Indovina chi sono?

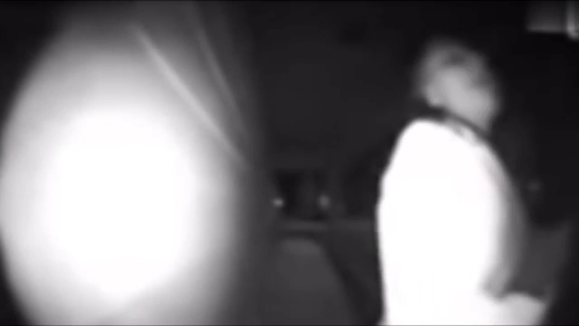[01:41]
è inseguita da un uomo che vuole la birra la donna cerca disperatamente aiuto ma l'uomo la raggiunge e gli ordina di entrare in macchina la donna prega l'uomo di non farle del male ma l'uomo scende dalla macchina afferra la donna e la fa salire per fortuna questo
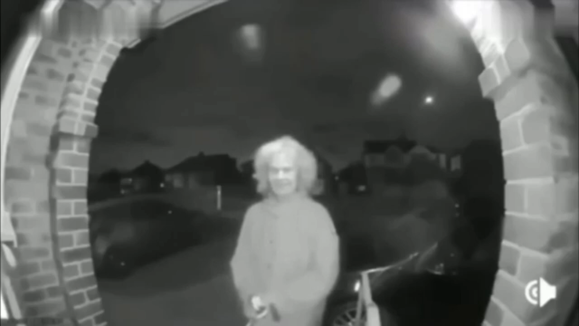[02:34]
dopo qualche ripensamento la donna allunga il suo braccio e tenta di suonare il campanello poi ci ripensa si gira e va via